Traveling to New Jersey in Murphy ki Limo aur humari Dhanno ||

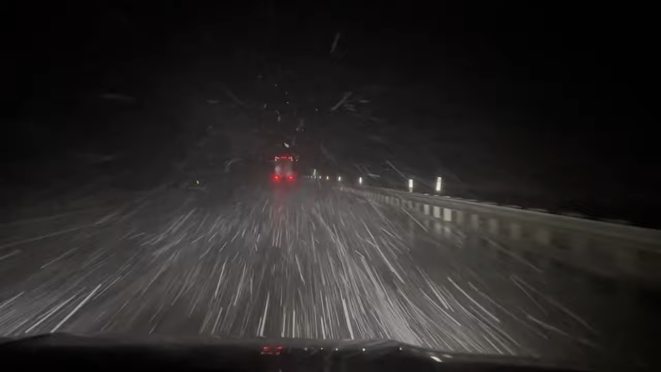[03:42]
हाँ देखो, विजिबिलिटी बहुत कम होती जा रही है, थोड़ा सा प्रॉब्लम हो रहा है अभी ड्राइव करने में, देखते हैं क्या होता है।